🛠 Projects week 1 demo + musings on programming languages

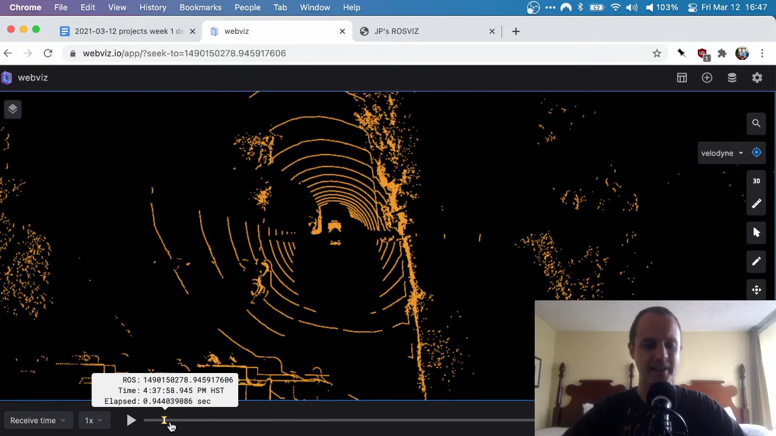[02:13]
So here we are looking at a point cloud from a data set that I found online. I think it's from some course on self-driving cars. I think it's on the WebVis homepage. So if you want to play with it, you can use that. Yeah, you can go to the WebVis homepage and play with it there. You can see what happens, right? So we can scrub back and forth and you can kind of see the car driving. There's also another car here that is obscuring the view of the LiDAR.
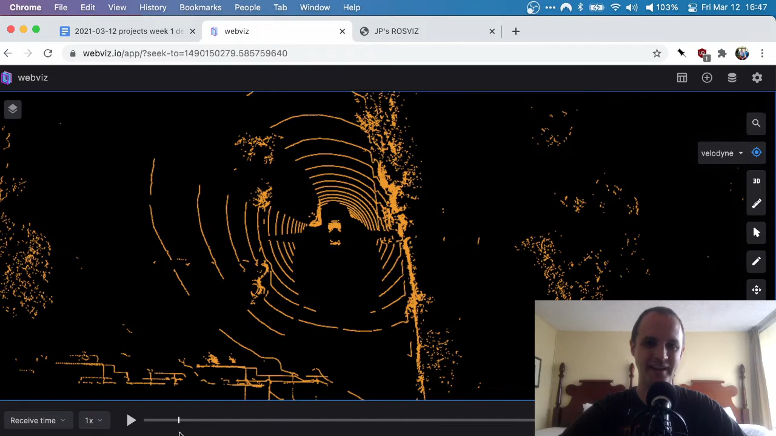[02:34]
So you can see sort of its shadow being projected in the rings there.
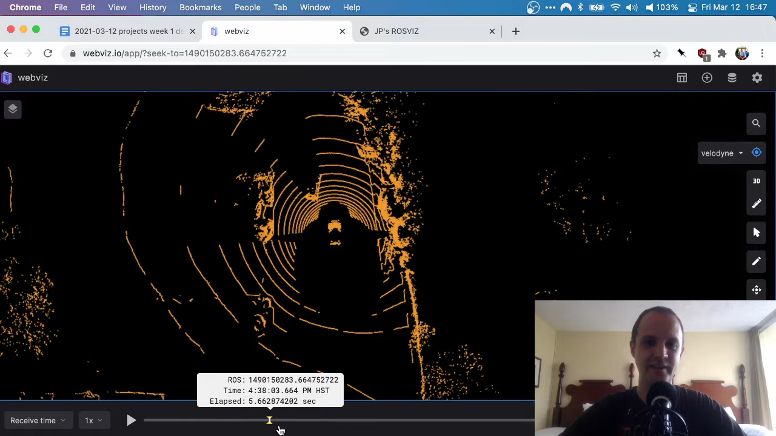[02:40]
So this is a very typical LiDAR image, a very typical LiDAR point cloud seen from above. But you can see that as we scroll through this, that it's fairly slow to do so. And that is because even though we spent an enormous amount of time on the WebVis team optimizing this particular workflow, in particular, looking at big point clouds, it's still rather slow.